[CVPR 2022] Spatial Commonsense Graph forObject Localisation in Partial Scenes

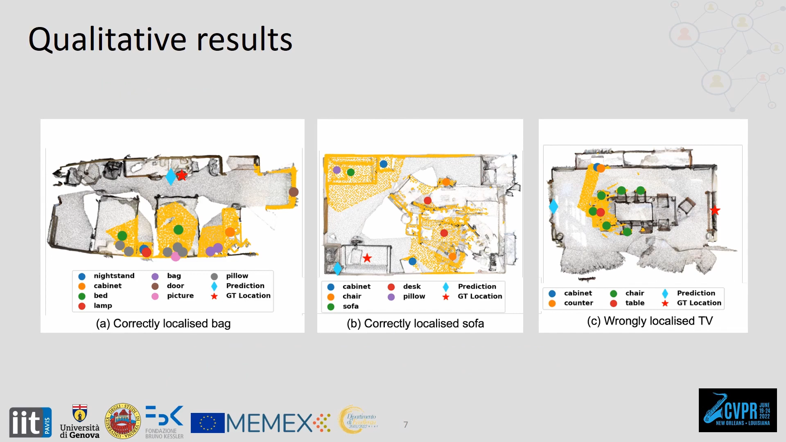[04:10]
The yellow area defines the opposite part of the scene, the colored dots indicate the visible objects, the cyan diamond is the predicted location, and the red star is the ground truth location of the object. In the first example, our network can correctly predict that the bag is near the desk on the opposite side of the bed.
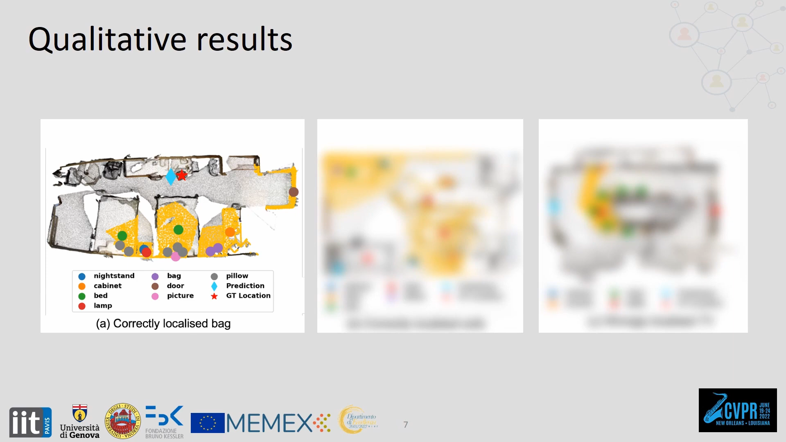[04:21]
In the second example, the network can infer that the sofa is facing the other sofa on the opposite side of the room.